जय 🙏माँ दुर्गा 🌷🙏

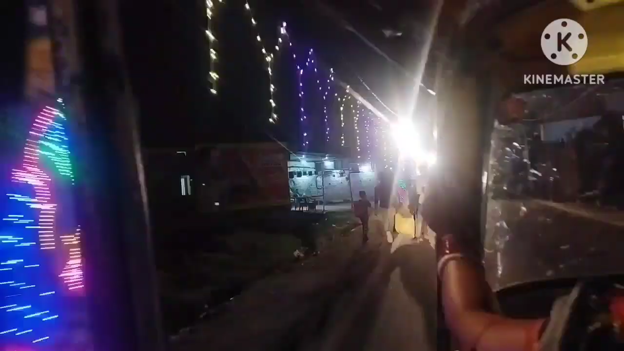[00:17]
हमारे यह तो देखिए मंदिल के जिनारे रोट को कितने सजाया है